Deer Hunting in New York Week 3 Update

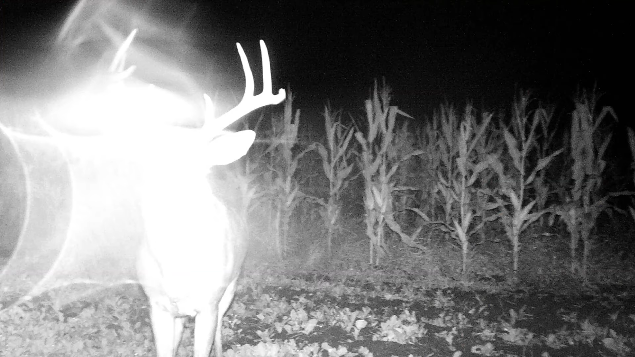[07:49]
I see it showing up on camera, so check the camera.
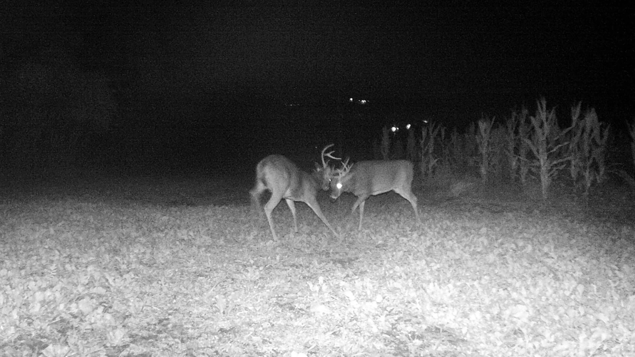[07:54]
They keep coming out closer and closer to daylight. My main headlister.
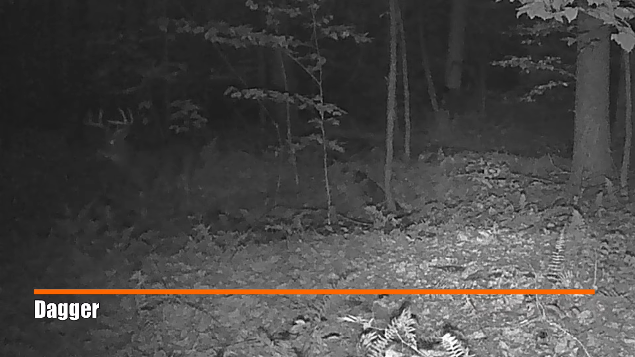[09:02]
the 8-point, was there working those scrapes, right at 7 p.m. I just decided on a name for that 8-point.